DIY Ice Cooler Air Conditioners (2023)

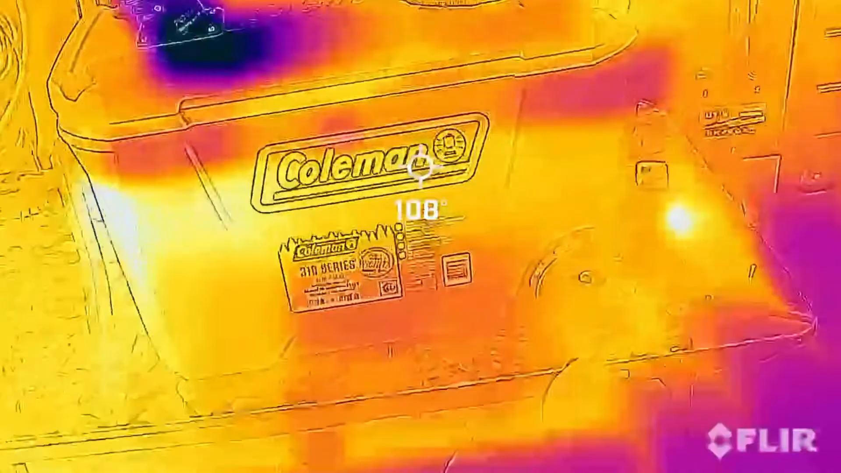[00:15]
and I'll show you some thermal imaging using my FLIR One thermal camera.
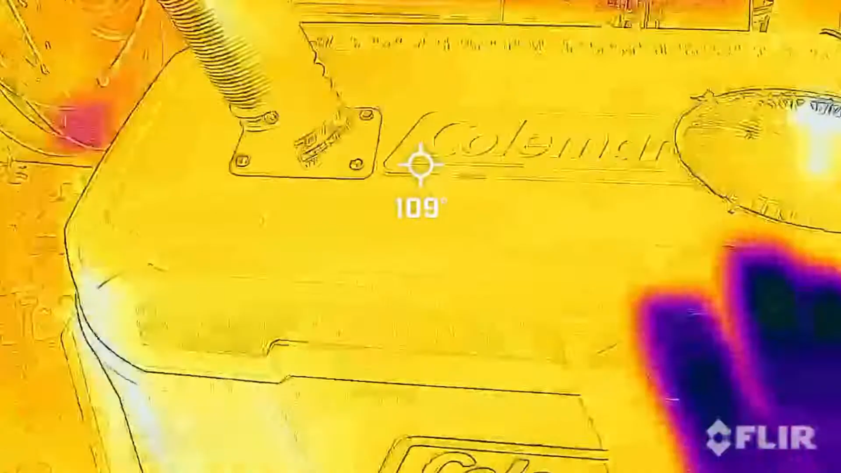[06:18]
There you can see you can see the fan there. The fan's inside of there. It's pretty hot.
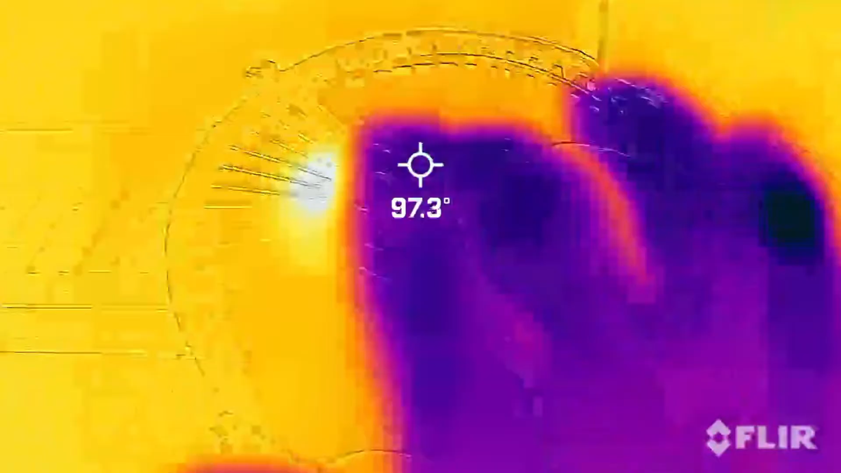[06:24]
There's our exhaust tube. The exhaust tube is there.
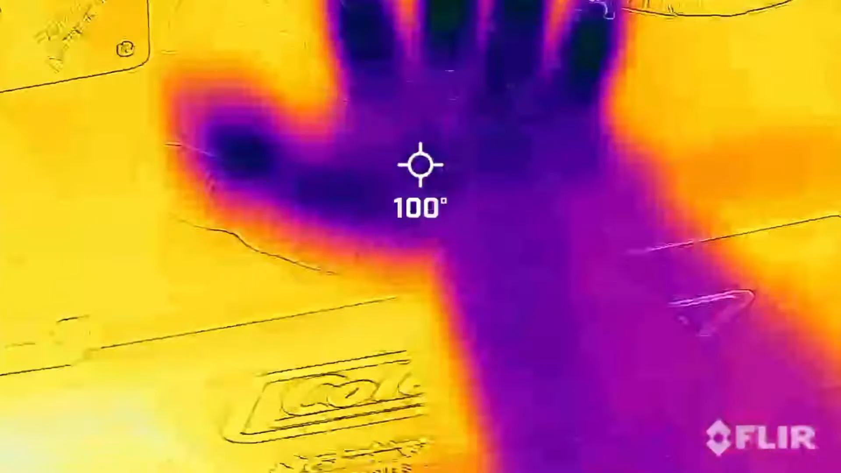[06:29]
There's the lid. Wow you can see my hand print. That's pretty cool.
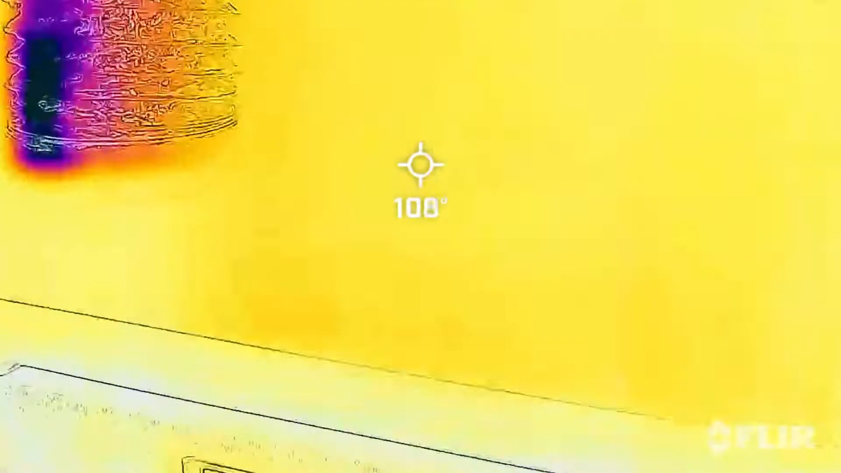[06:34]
And then inside there's the inside of it. Let's fill this thing up with some ice.
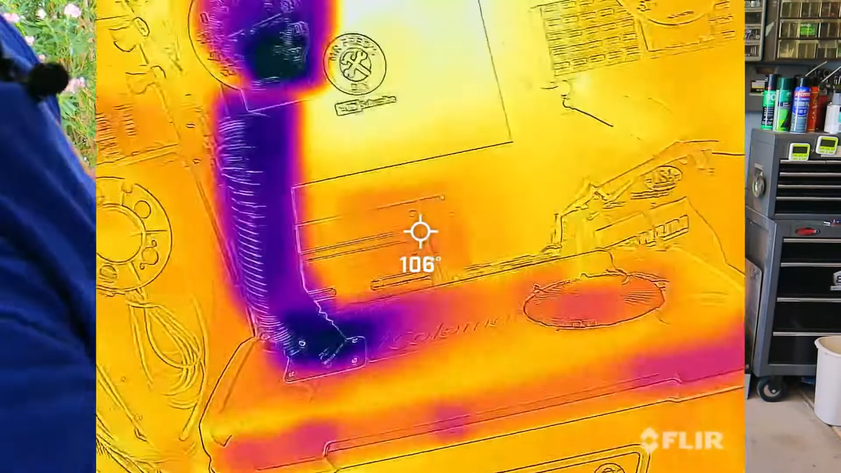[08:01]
This thermometer is plus or minus
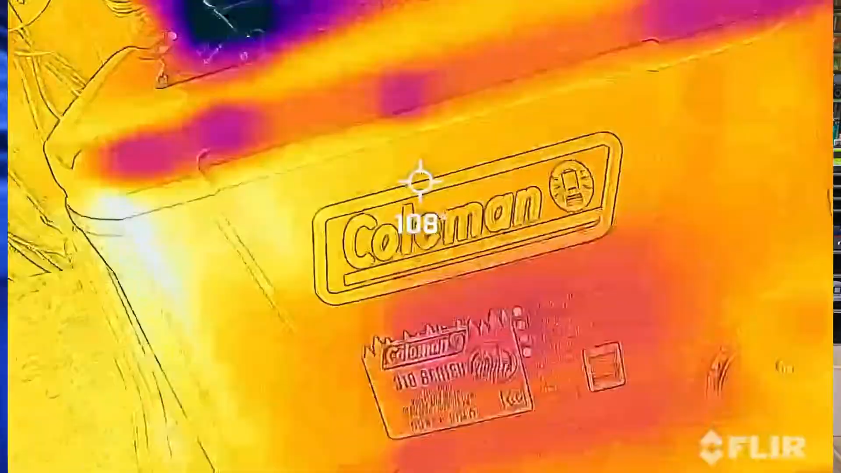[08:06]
five degrees but we can see that the cold air coming out
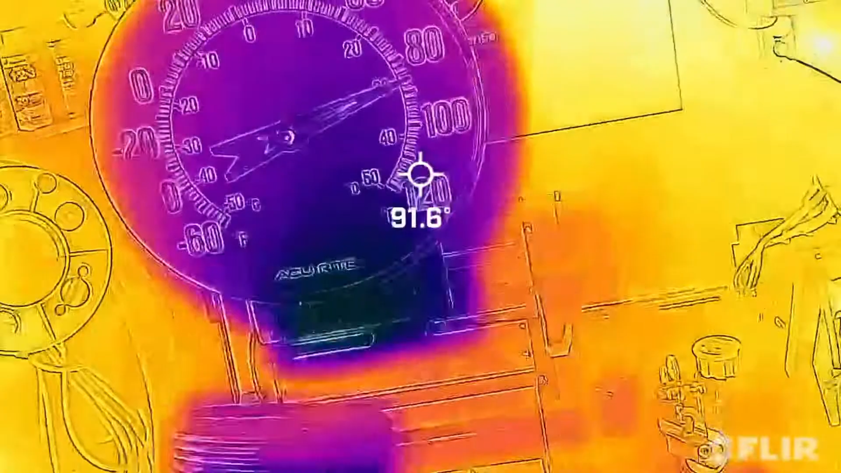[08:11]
of the tube here you can see that cold air it's turned the tube cold and it's a different color.
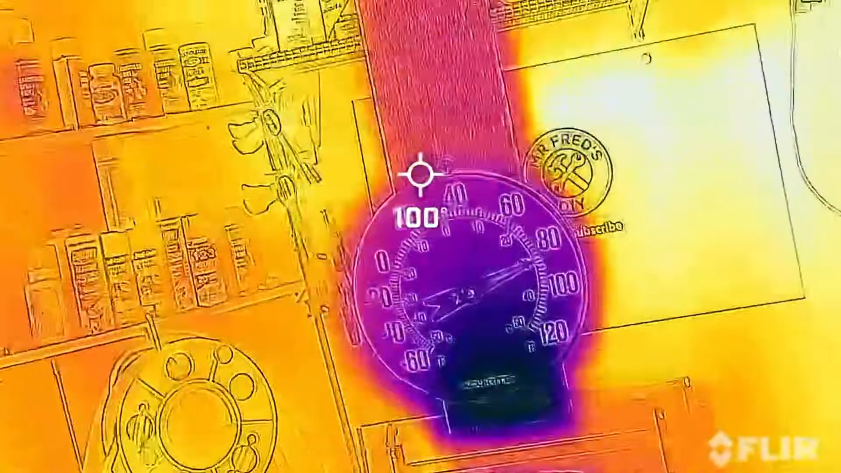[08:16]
The cooler is a different color because it's warm.
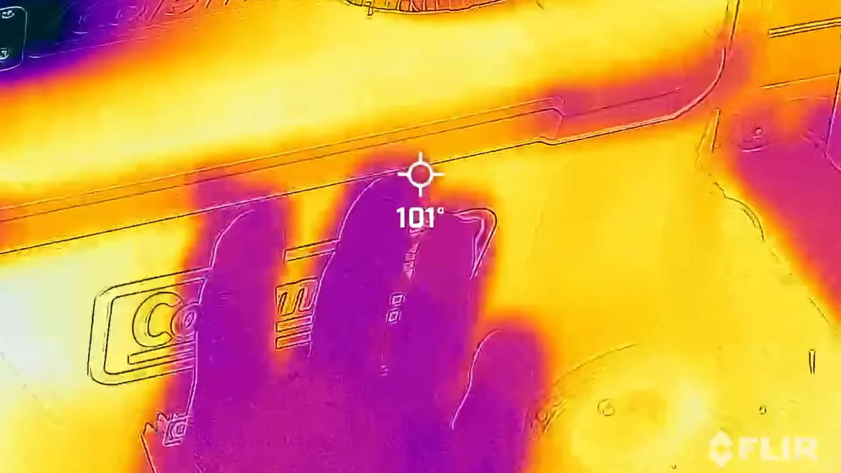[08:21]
You can see that little motor in there. That little motor is pretty hot and then we've got our two different thermometers.
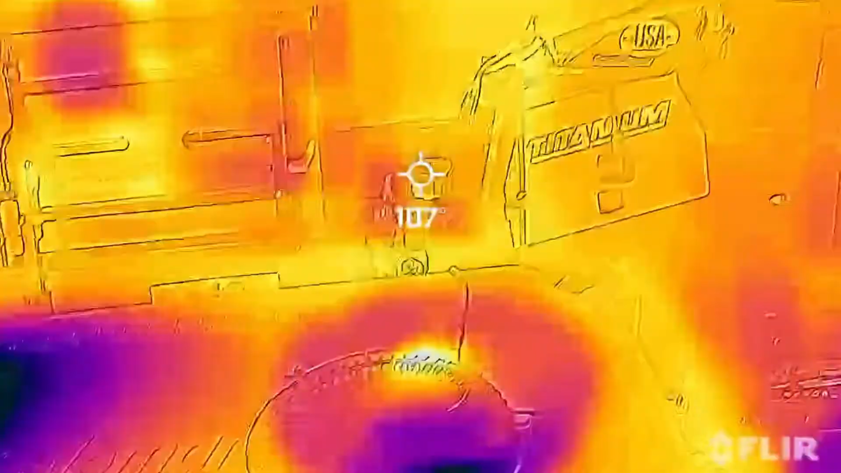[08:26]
There's our two different thermometers.
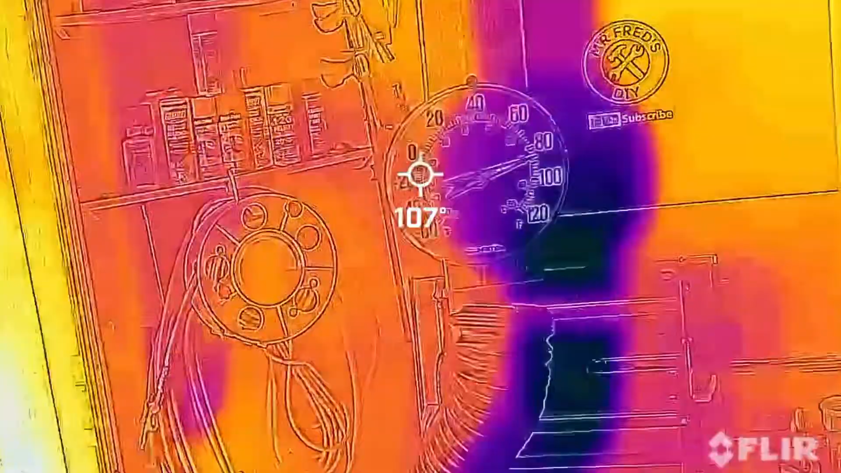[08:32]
That one says 102.
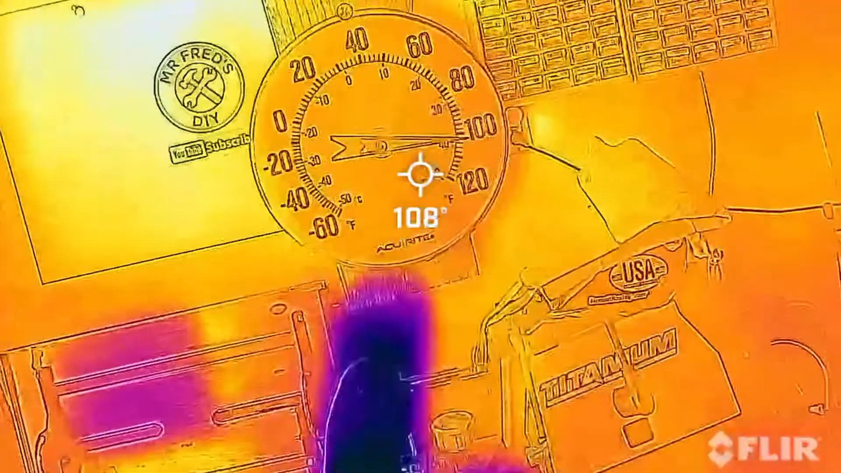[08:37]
This thing says 108 so we're plus or minus four or five degrees on the FLIR 1 imaging.
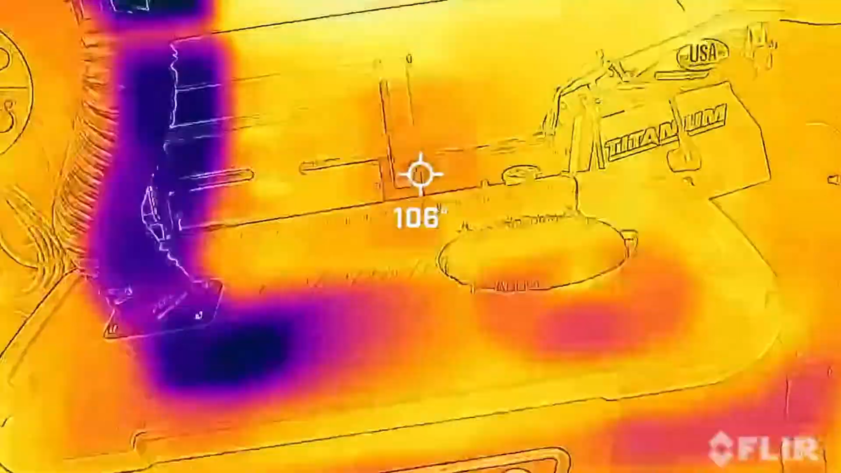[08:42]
Let's open this thing up and just kind of take a peek inside.
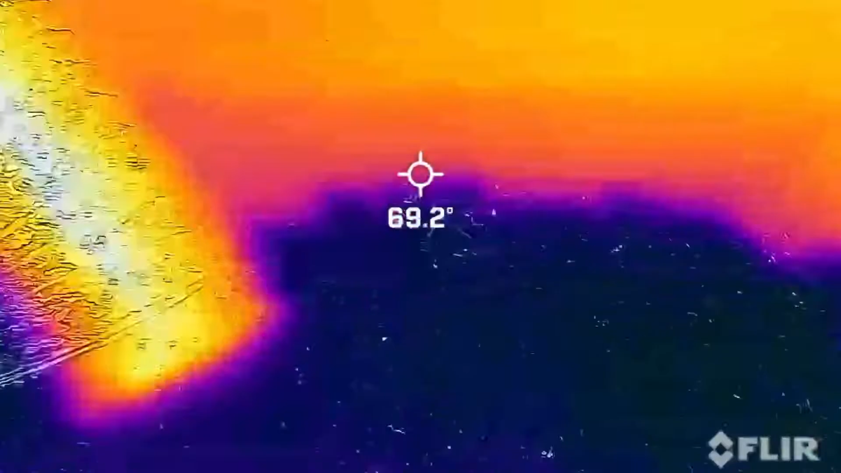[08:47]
We could see that ice down there is 32 degrees.
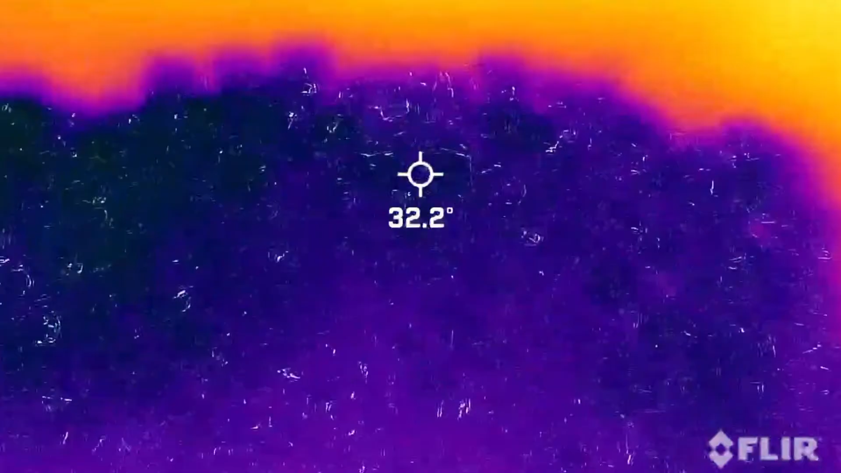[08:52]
32 degrees. Well that should be about right actually 32 degrees for ice.
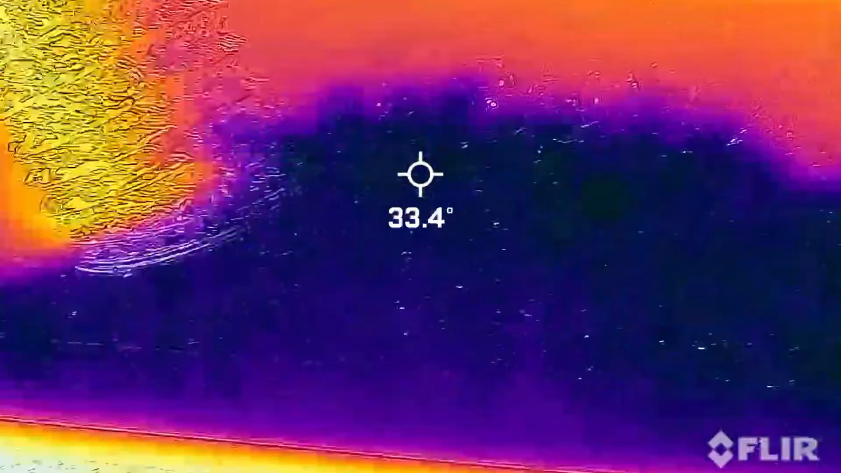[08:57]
So there's our thermal imaging.
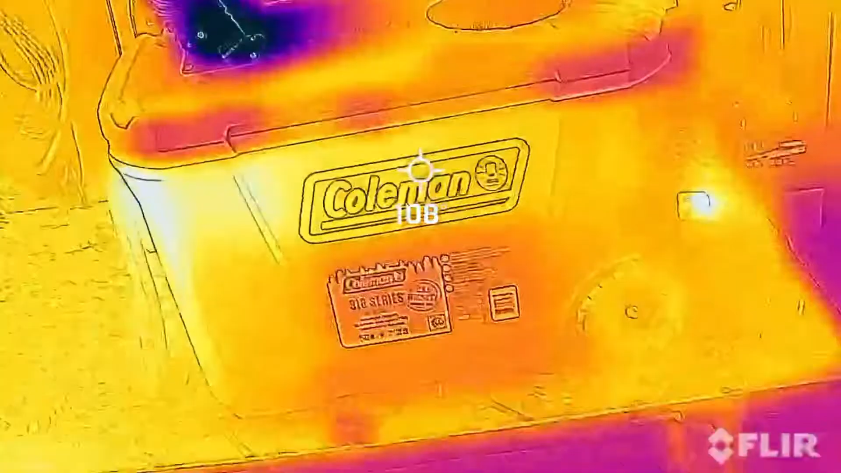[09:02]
We can see this is the after images and it's kind of interesting.
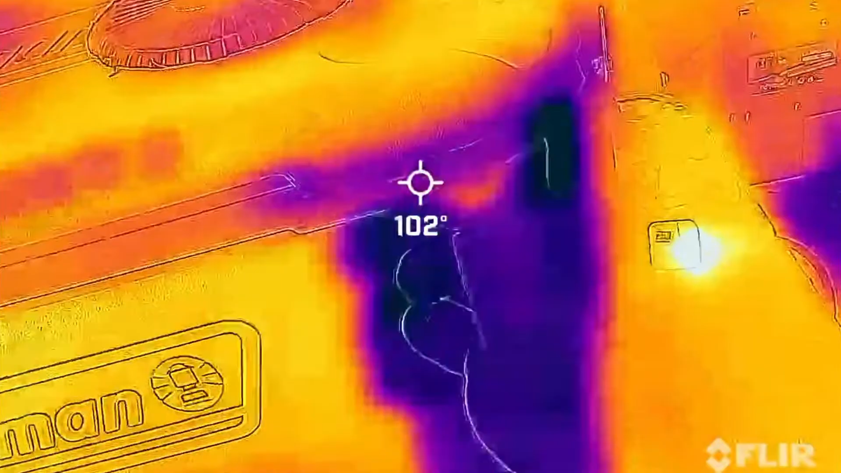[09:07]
You can see that this is where the the cooler is inefficient and leaking there on the corners.